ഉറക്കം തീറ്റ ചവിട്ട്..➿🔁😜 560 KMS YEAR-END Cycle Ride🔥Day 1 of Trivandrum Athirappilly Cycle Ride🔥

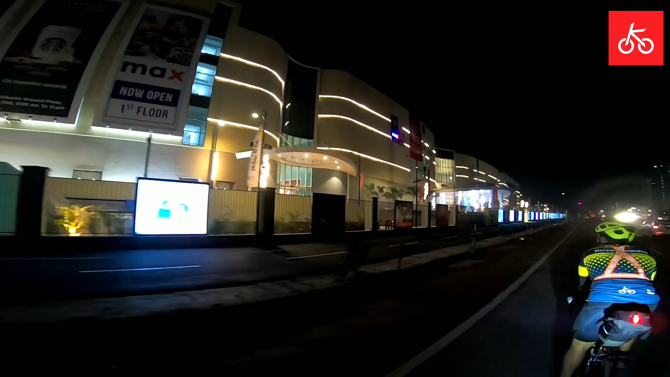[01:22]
സംഭവം സൂപ്പറല്ലേ? ഓ, ഇത് എങ്ങനെ പണിഞ്ഞു തീർന്നു എന്ന് ആർക്കും വിശ്വസിക്കാൻ പറ്റും. എടാ, ഓപ്പൺ ഫോർ ഓൾ. ഇന്ന് എനിക്ക് തോന്നുന്നു ഒഫീഷ്യൽ ഇനാഗുറേഷൻ ആണെന്ന് തോന്നുന്നു. ഓപ്പൺ ഫോർ ഓൾ ഓൺ 17th. അത് നാളെ മുതൽ പബ്ലിക്കിനെ കയറി തുടങ്ങും.
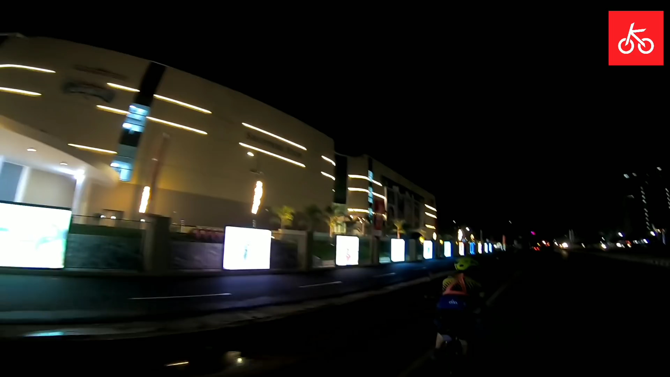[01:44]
ഈശ്വരാ, ലുലു തുറന്ന് റെഡിയായിരിക്കൂ. നമ്മൾ ആതിരപ്പള്ളി പോയിട്ട് തിരിച്ചു വന്ന് കയറിക്കോളാം. ഓ, ബജി എടുത്തോ കേട്ടോ, ബജി എടുത്തോ. അപ്പോൾ നമ്മുടെ ഫസ്റ്റ് ഹോൾട്ടാണ് കണിയാപുരം.